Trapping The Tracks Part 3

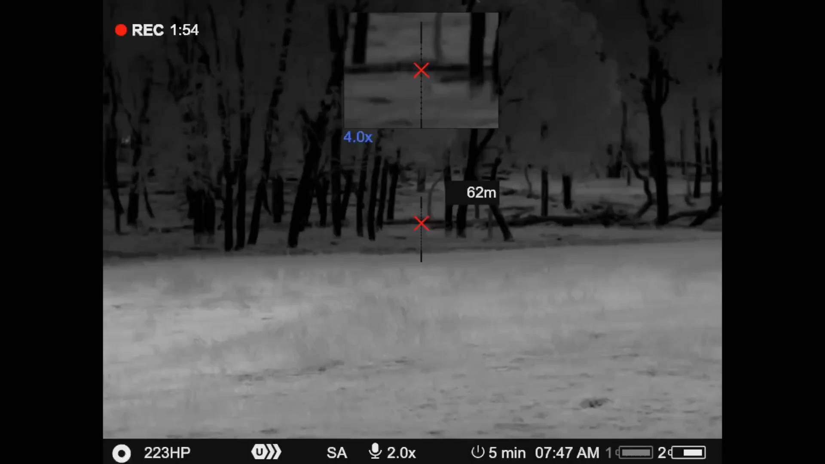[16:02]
I had to get up over the gates and sort of just high enough to reach above the gates but couldn't get a steady enough lean so
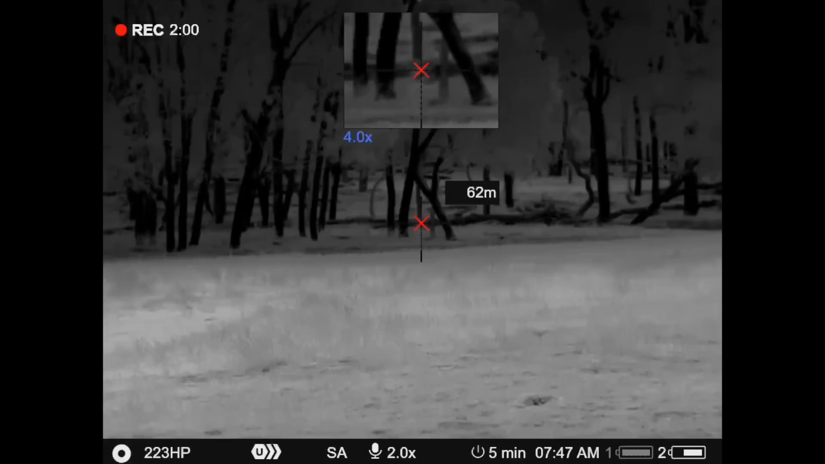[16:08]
I leaned it against the gate and it's not too bad but
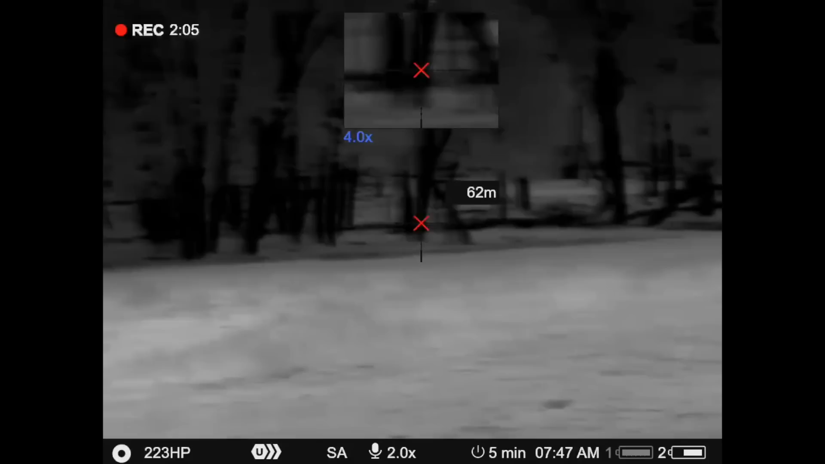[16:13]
wasn't sure whether it was a cap or what it was so I guess
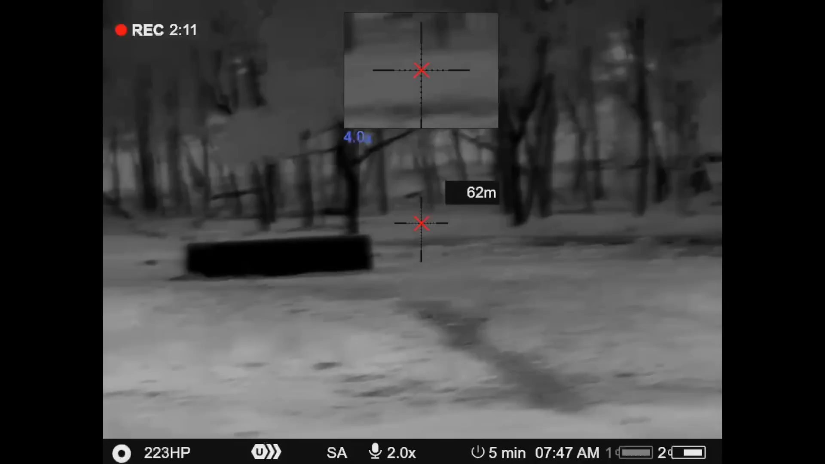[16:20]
I was trying to torture him to make sure it wasn't a possum but he's down there
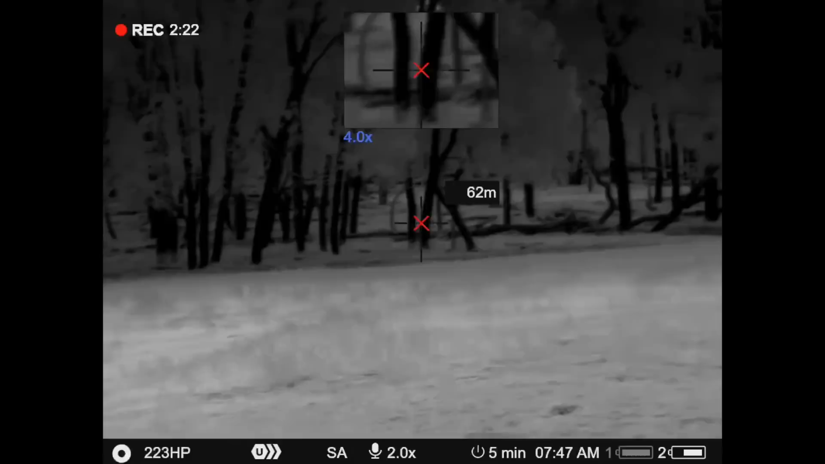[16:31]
we'll go and have a look at him well here he is
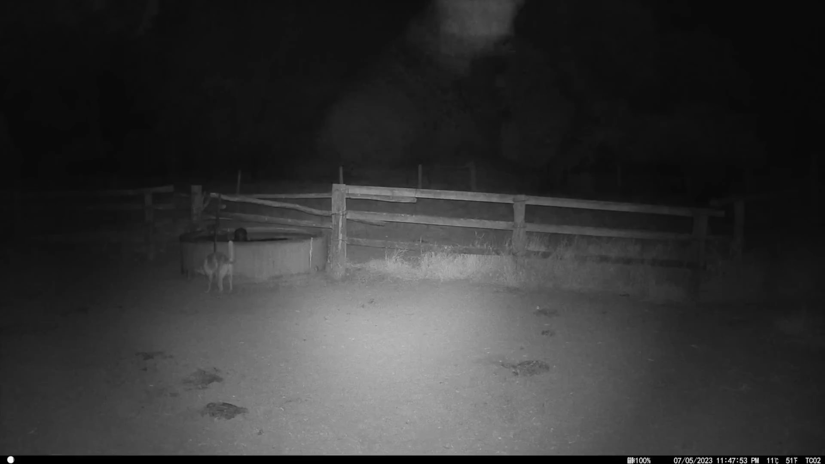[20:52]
see what happens see if there's anything there this morning nothing there